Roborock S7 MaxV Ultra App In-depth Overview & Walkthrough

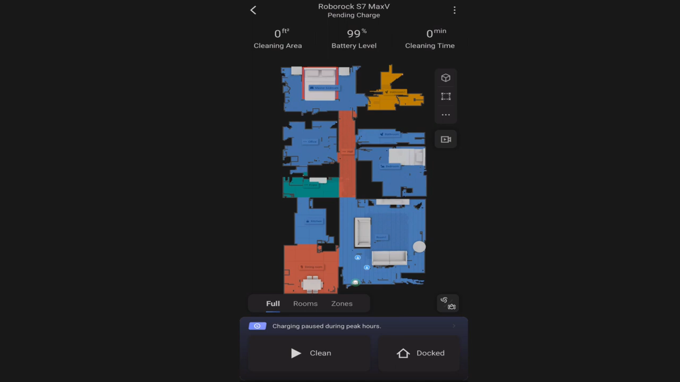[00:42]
this video is for you as I'm going to show you how to use the S7 Max-V and how you can get the most out of it and use all of the features and functionality and decide which features and functionality you do not want to use. So you won't want to miss this video. We're going to get started by clicking on the menu button which is in the top right of the app here and we're going to walk through the menu system to show you all of the features.
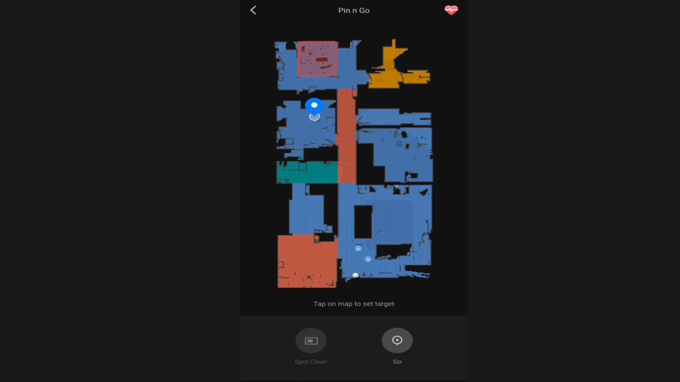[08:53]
I'll show you a better way to do that here in just a few minutes.
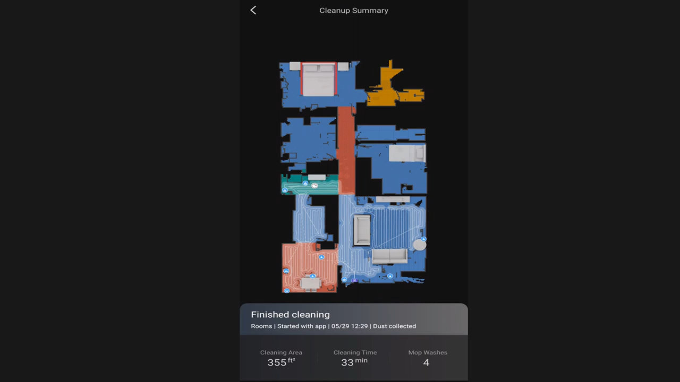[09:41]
The cleaning time was 33 minutes and it washed the mop four times
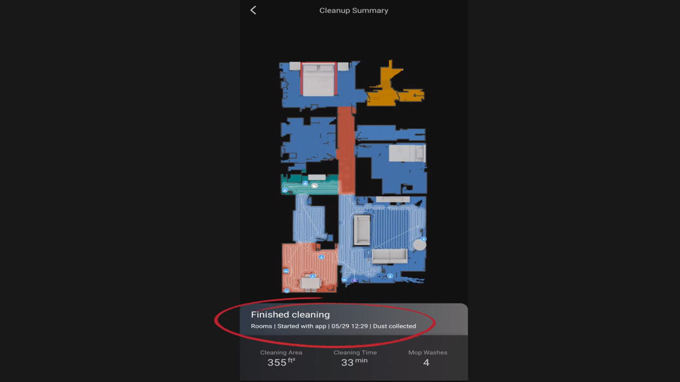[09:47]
and tells you what time it did it and so it gives you all the details of your past cleanings very handy.
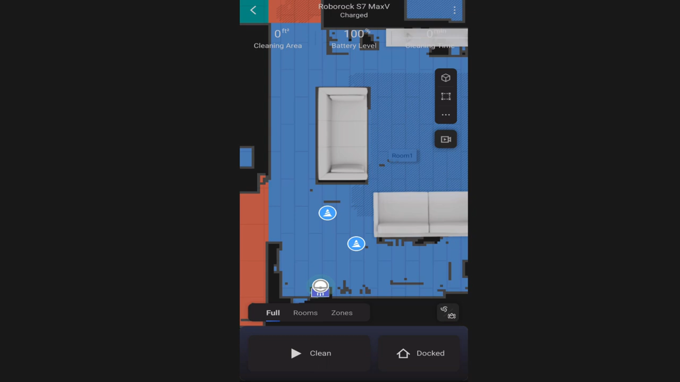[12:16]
At least at the very top. We have several of those settings to go through here.
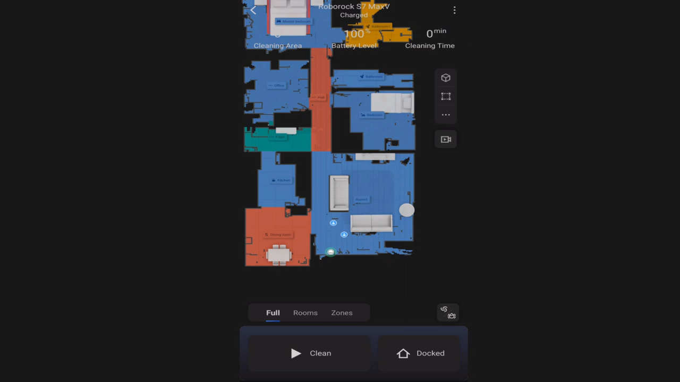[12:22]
So going right down we have right below it we have this cube right here. We're going to click on that.
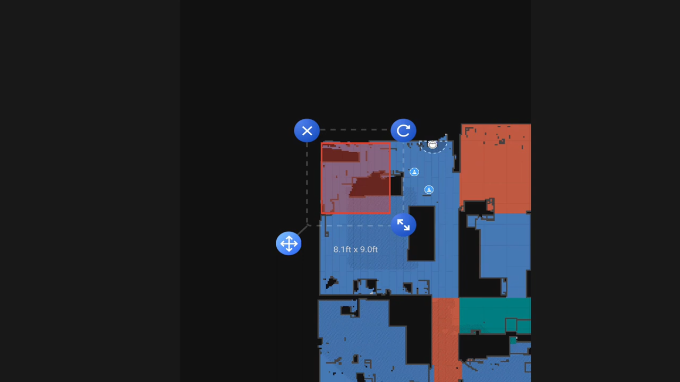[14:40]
That's helpful for areas that might have a lot of cables or that are kind of cluttered that the robot vacuum may typically get stuck in.
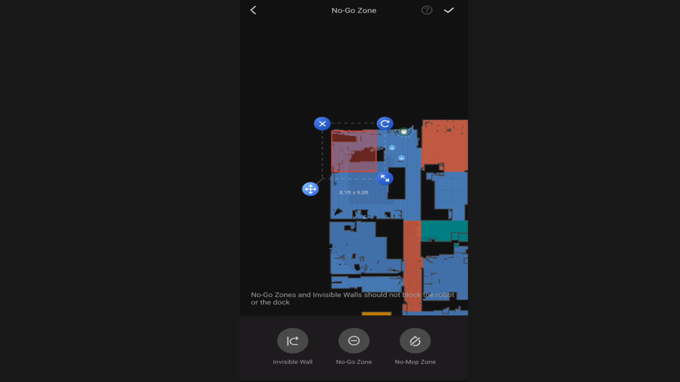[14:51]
You may want to set up a no-go zone for it and so it won't vacuum or mop in that area.
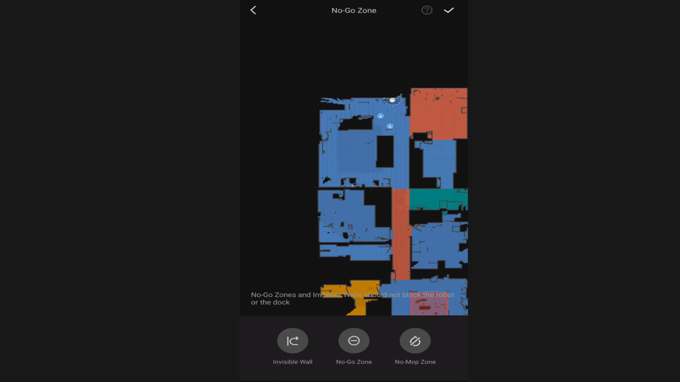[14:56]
Okay the last option is the no-mop zone. Let's say I have an area where I have a medium or
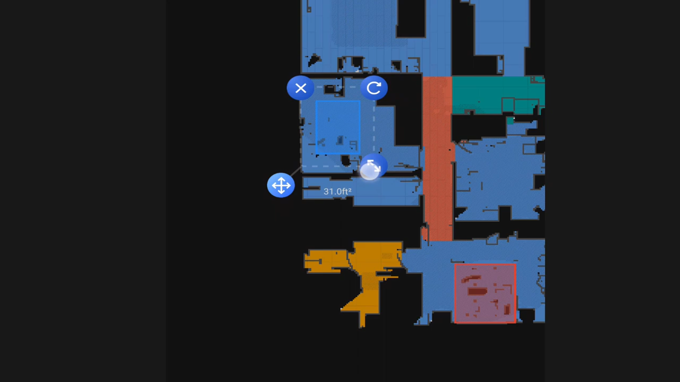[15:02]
a high pile carpet and I don't want the Roborock S7 Max V to go over that area. I put a no-mop zone here and if the mopping pad is attached to my robot vacuum it will not go in that area.
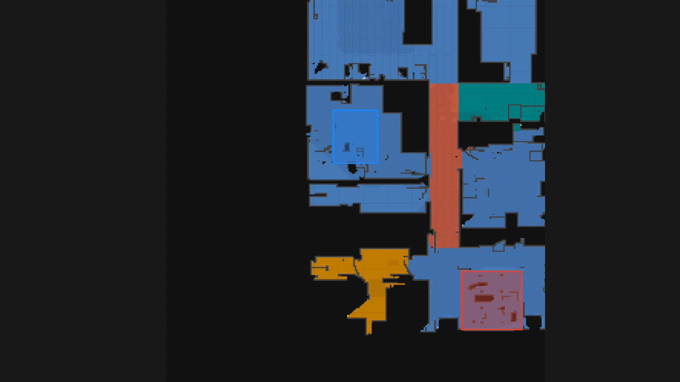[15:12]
Okay right below that is a sideways menu button. That gives you a lot of options and one you probably will use frequently.
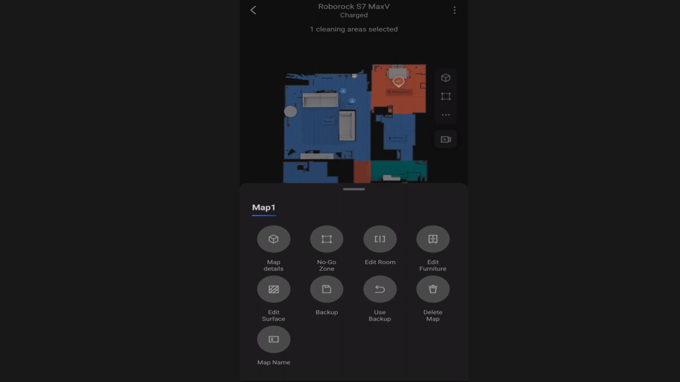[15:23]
So that is for the map and the first thing is map details.
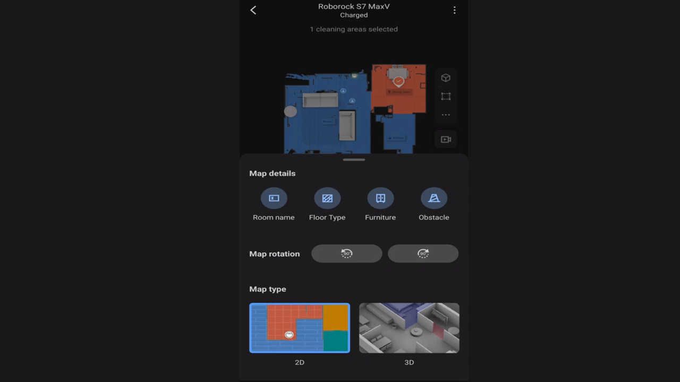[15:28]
We saw that a minute ago where it basically will bring up a shortcut to the box up there which is toggling on and off all the map details. The next option is the no-go zone. Another shortcut there to the no-go zone.
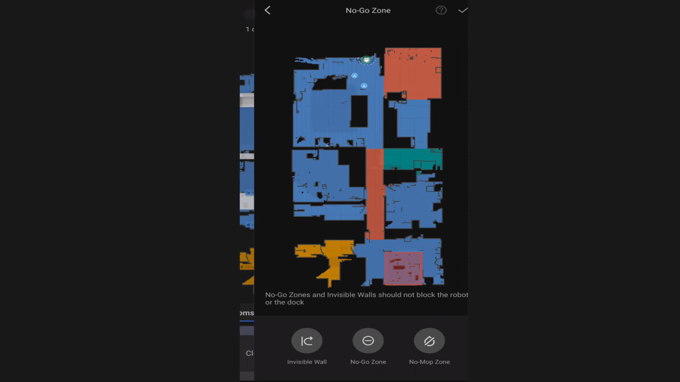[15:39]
So the next option is the edit room option. With the edit room option when your S7 Max V goes out and does an initial mapping of your home it will try to divide your rooms up for you and I can tell you right now it does not do a great or perfect job with that. You will need to merge and divide your rooms manually. Now let's take this room right here.
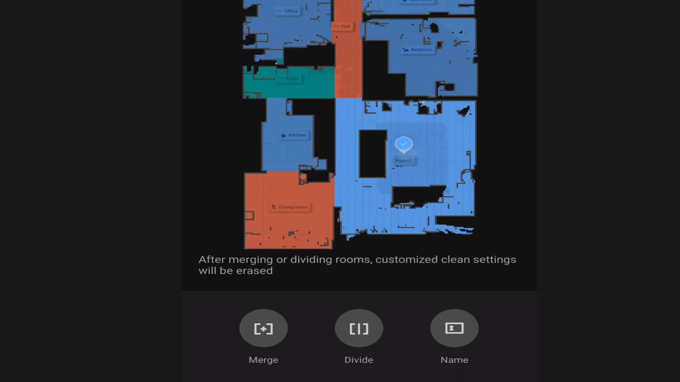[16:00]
Let's say I wanted to divide it in half. I click the divide button it brings up this line right here.
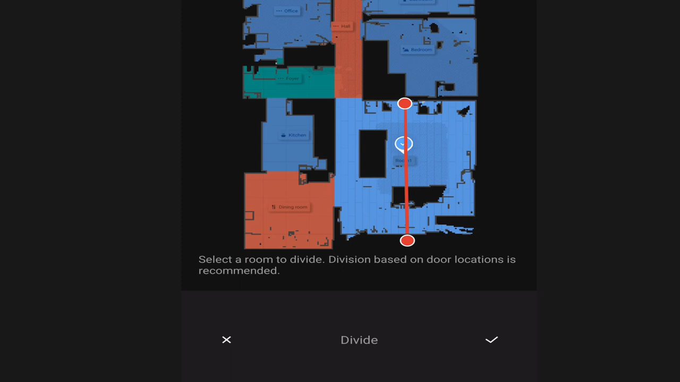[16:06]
I choose where I want to divide it. I click the check box here to divide
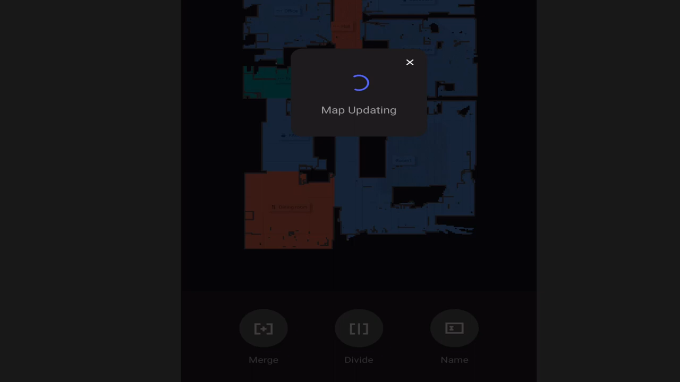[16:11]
it and after a few seconds it will divide it into two separate rooms.
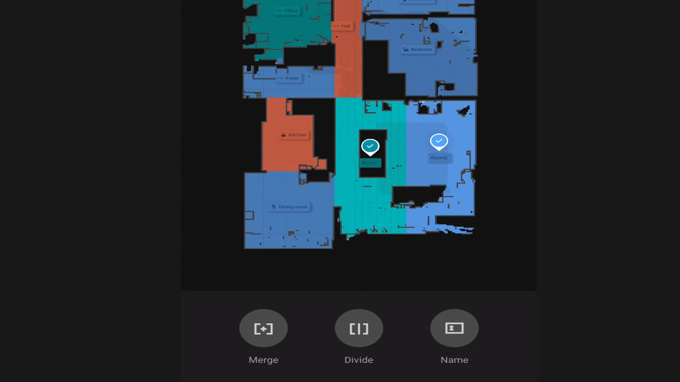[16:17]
Now once it's divided in two separate rooms let's say that that is something that I did not want to do. I can merge those back.
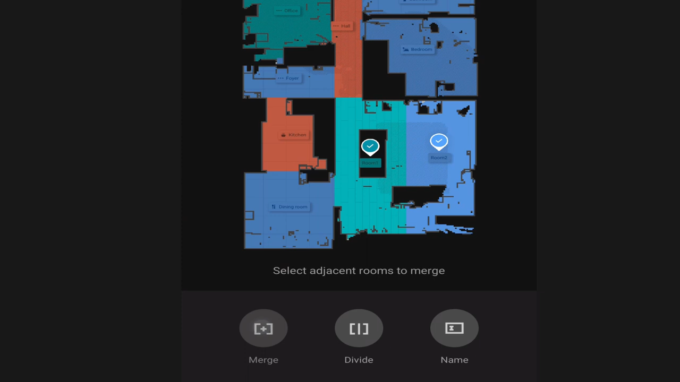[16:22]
All I have to do is select the two rooms that I want to merge together and check check the box here and it will merge those rooms back together.